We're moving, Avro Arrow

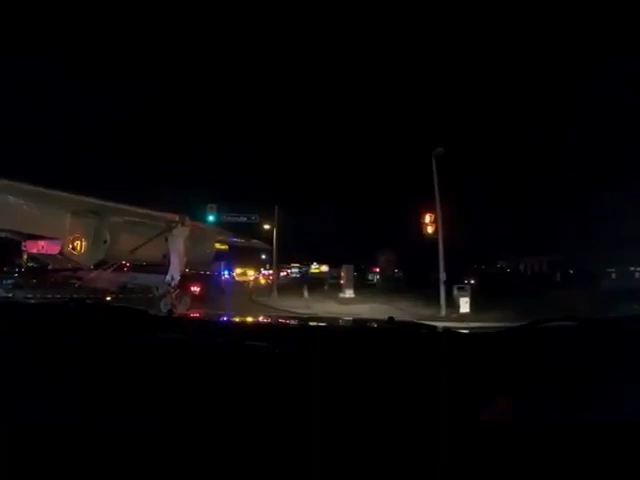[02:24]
feet wide so we're taking up almost three lanes here and the road only narrows as they weave northward